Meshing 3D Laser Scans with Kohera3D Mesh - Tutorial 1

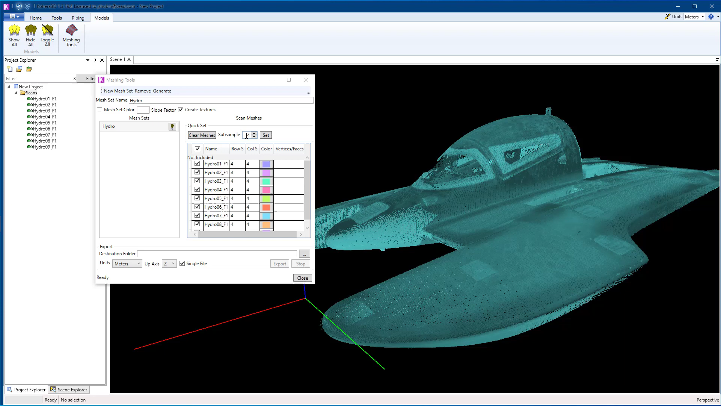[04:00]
Okay, so using a sub sample of four, let's go ahead and generate a mesh. Now we see the selected points and the mesh inside that selection. So I'm going to switch over to scene explorer and the scans. I'm going to temporarily hide that so that we can just see the mesh alone.
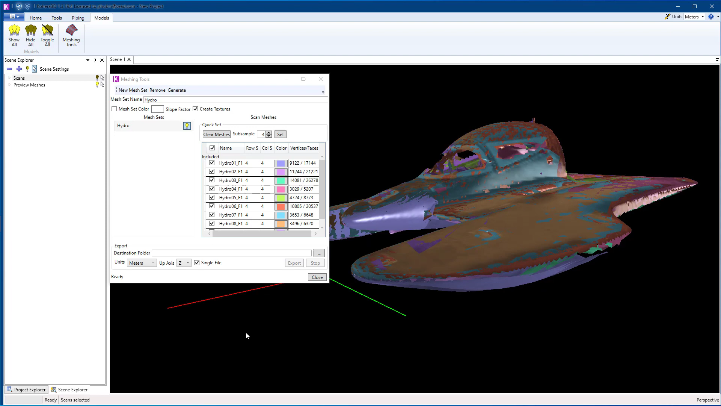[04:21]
Now if you need more detail in your mesh, you can reduce the sub sample. And that's by putting a lower number there so that we have more points instead of fewer.
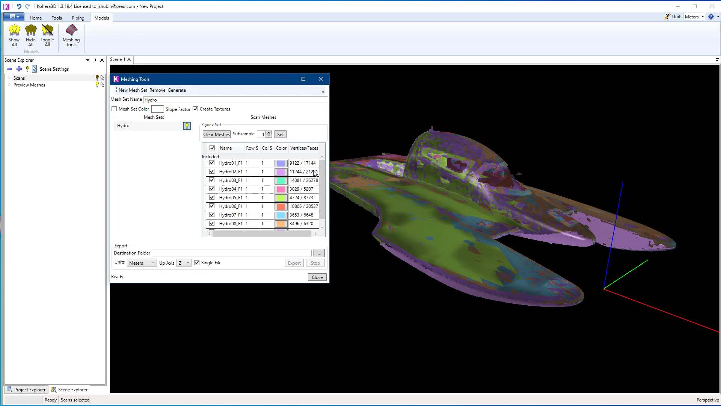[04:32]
Make sure the hydro is selected and click generate to regenerate that.
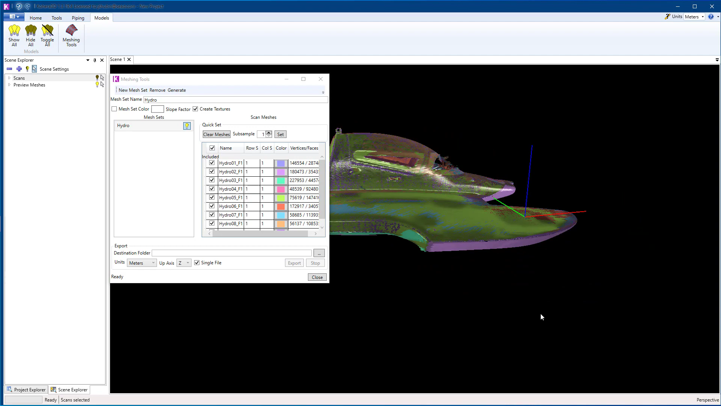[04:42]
So here we go. Now going through this looks
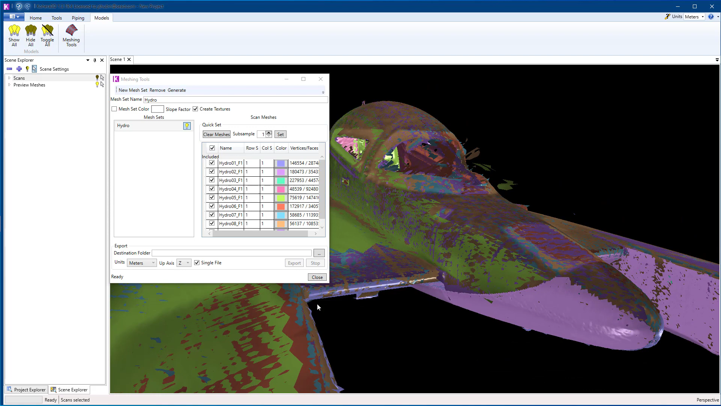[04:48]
like there's some more areas where there were points that need to be cleaned up.
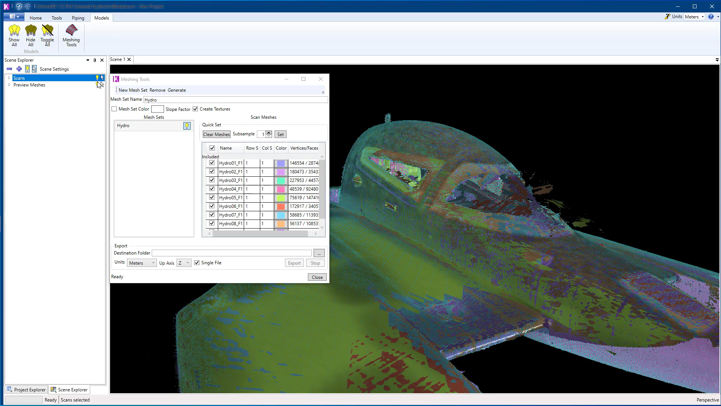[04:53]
So right here we have some points near the window.
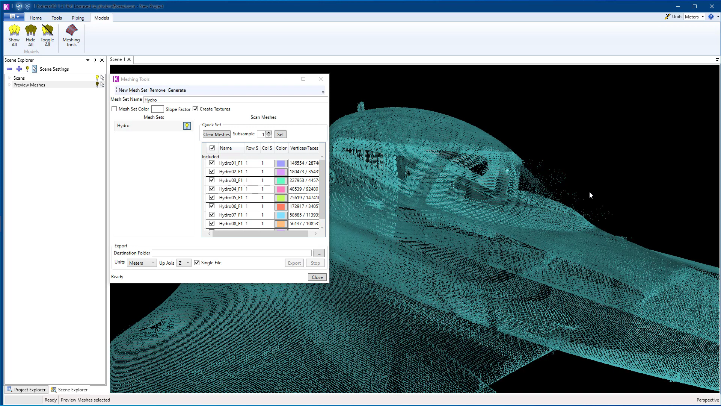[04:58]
Let's increase the point size so we can see those a little bit better.
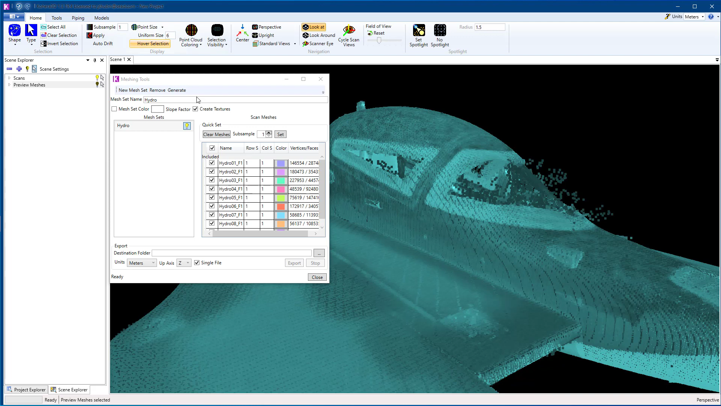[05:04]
So I'm going to turn the mesh previews back on. And what I'm going to do is using the selection tool is just go through and deselect these points.
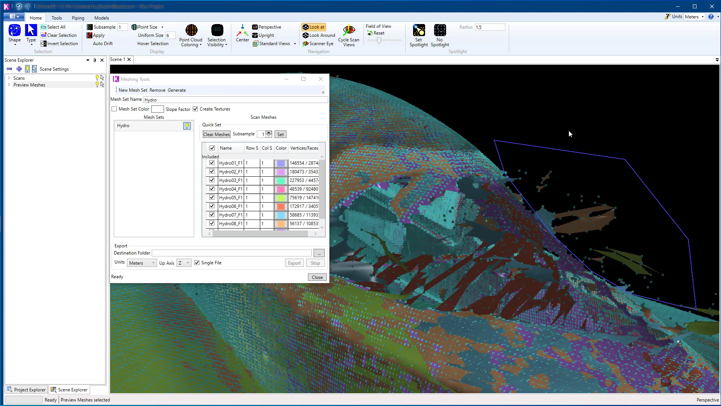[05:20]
So again, hold down control, double click and we'll do the same here.
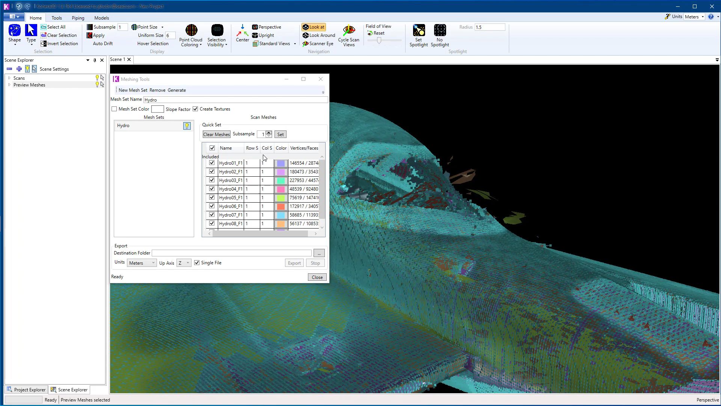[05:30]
Okay, so now when I generate the mesh, those little areas are gone.
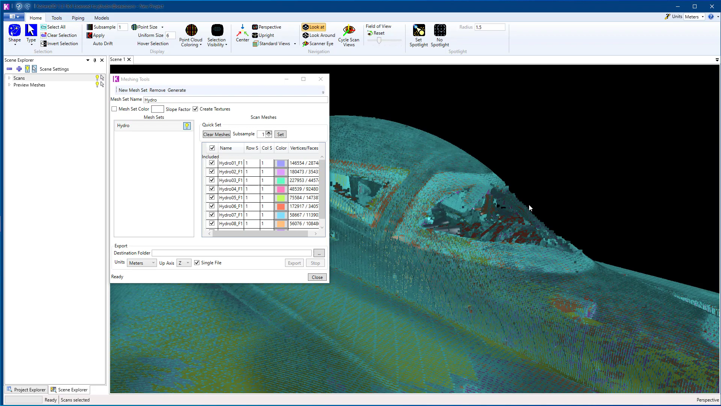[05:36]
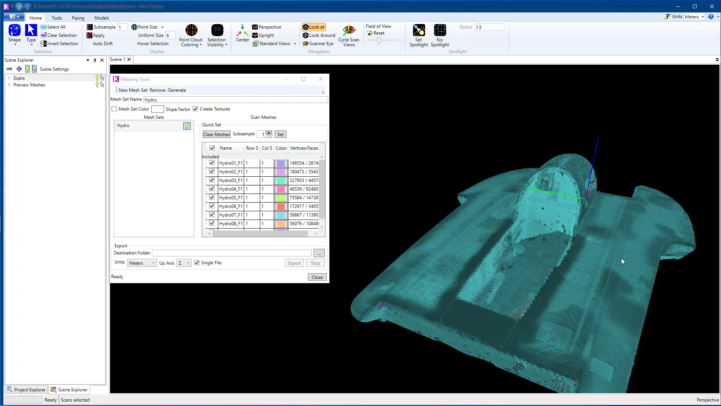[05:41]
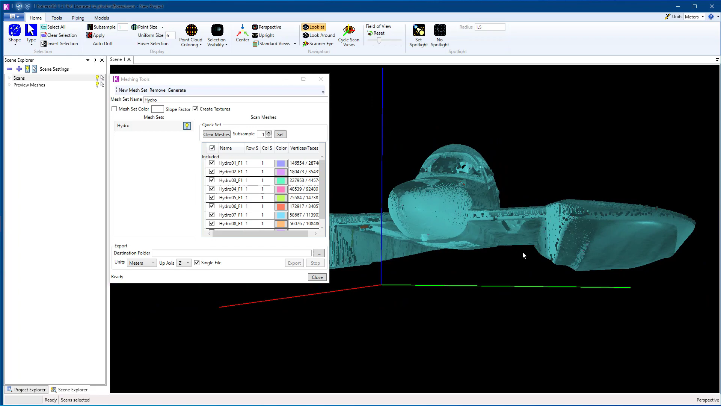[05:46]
Okay, and I missed this right here too.
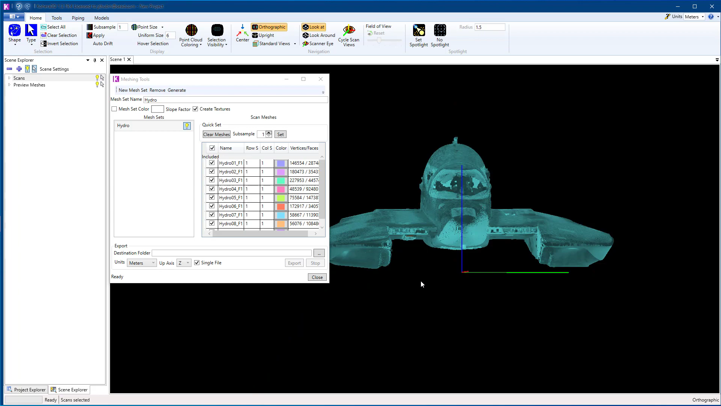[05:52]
So switch to orthographic view, which is right up here. And I'm going to get rid of this piece of the stand
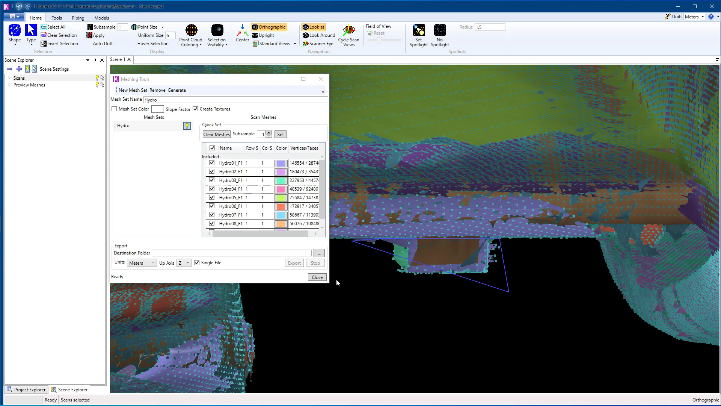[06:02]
that I had left in my selection.
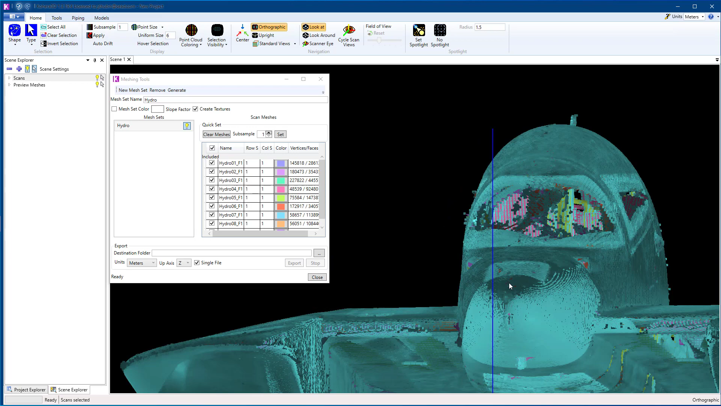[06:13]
So depending on how detailed and how accurate you want your mesh, you can spend time in here cleaning up points.
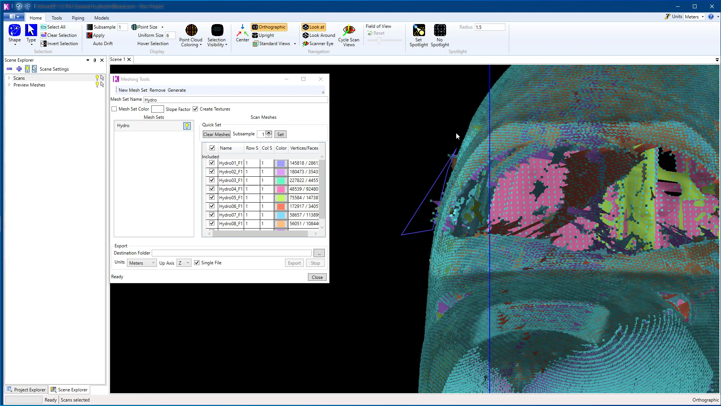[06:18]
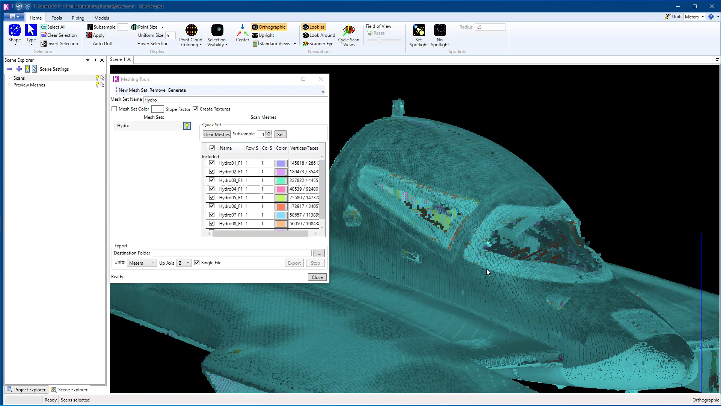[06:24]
So I'm going to change the color of my mesh. Turn that to red. Check this box here.
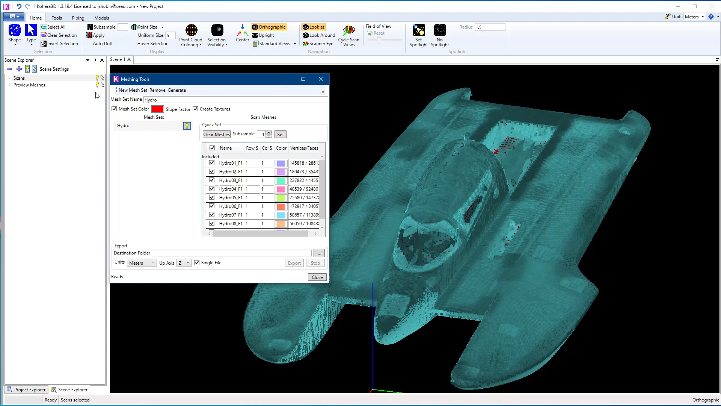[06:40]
And I'm going to hide the scans. Switch out of orthographic view.
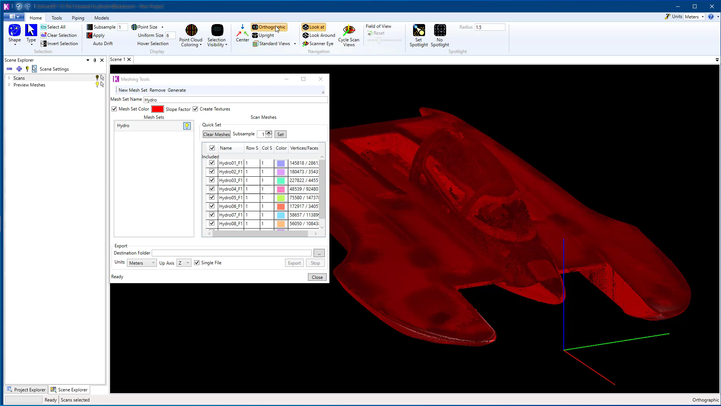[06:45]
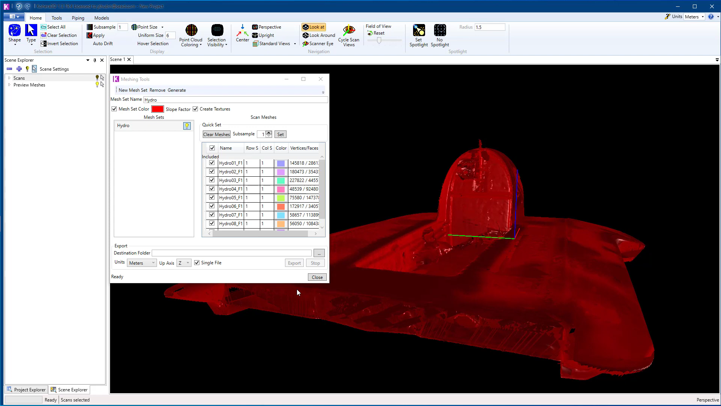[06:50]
And we can temporarily close this window and come back to it.
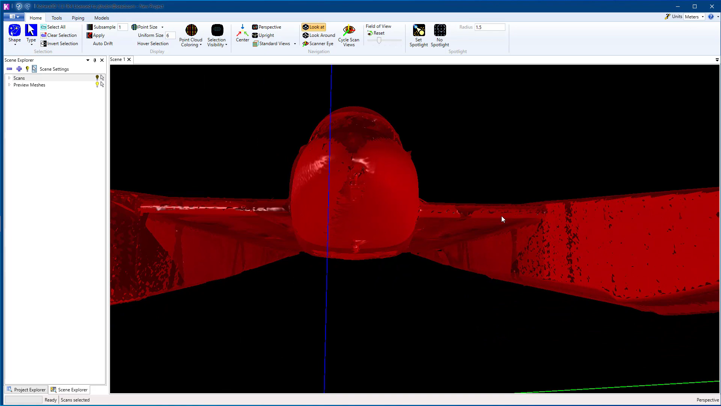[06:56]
So I just want to go through and see if I'm happy with the results.
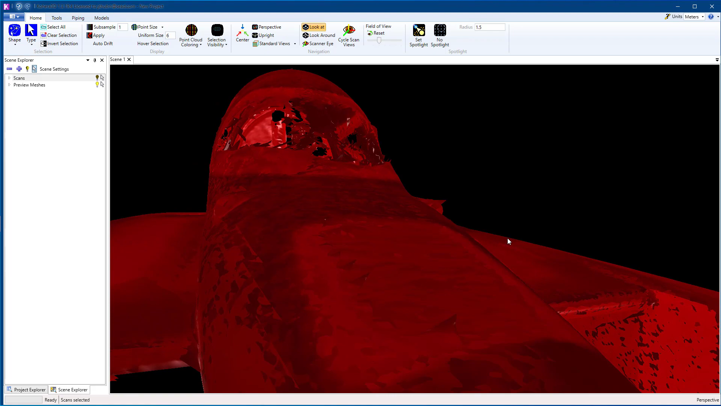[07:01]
Looks like there's another small piece here that I would like to get rid of.
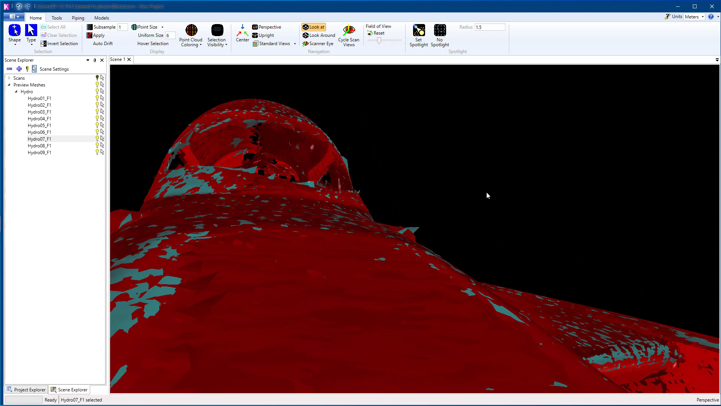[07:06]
So let's turn that back on. We'll switch back to the polygon. And you can also do that just by pressing P on the keyboard. So point, polygon. We'll deselect these. Again, hold down control, double click. Let's go to models,
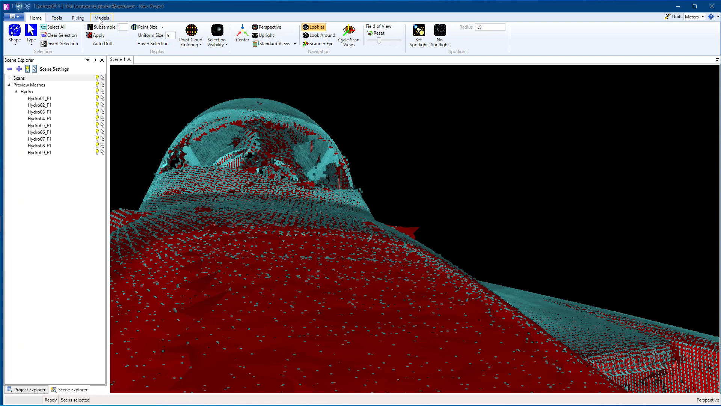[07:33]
meshing, select that mesh, and let's regenerate it.
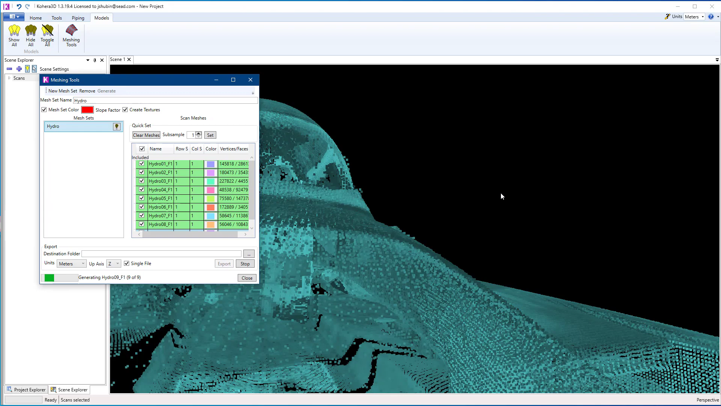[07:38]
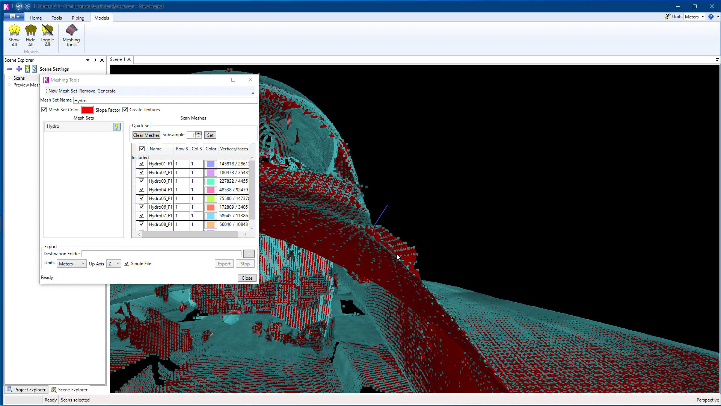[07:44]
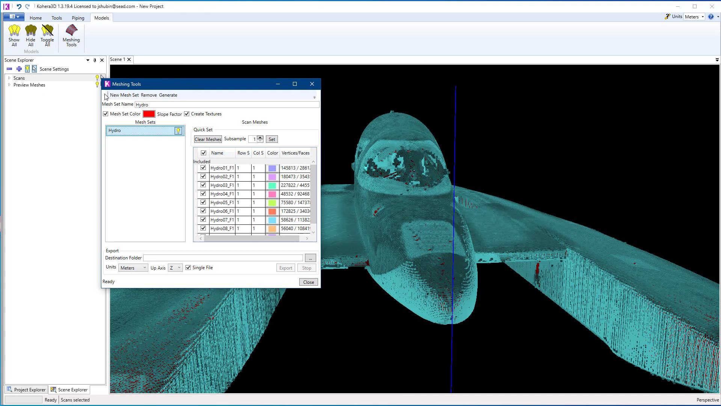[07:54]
All right, so once you're happy with the results, you can go ahead and export this.